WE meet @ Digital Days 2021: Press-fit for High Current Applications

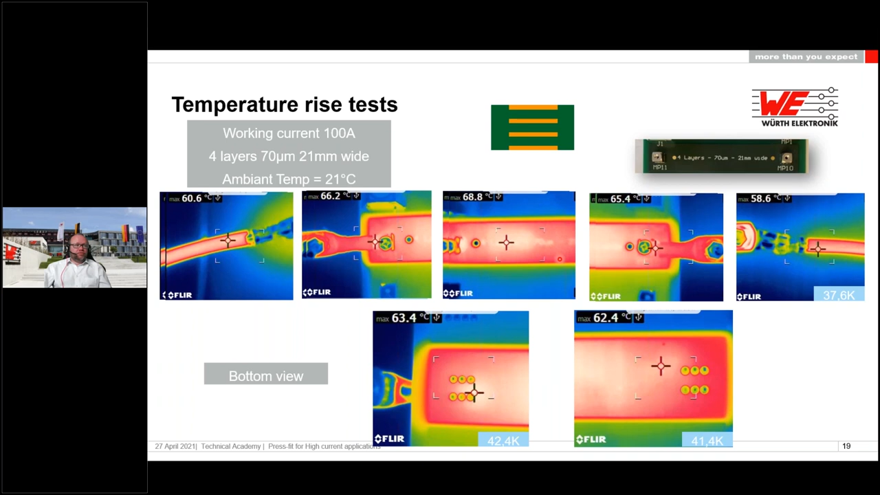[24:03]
Is. More. On. The. Traces. On. Way. So. We. Have. A. Still. Check. It. Because. It. In. Several. Applications. Could. Be. Going. On. Different. Way. But. It's. A.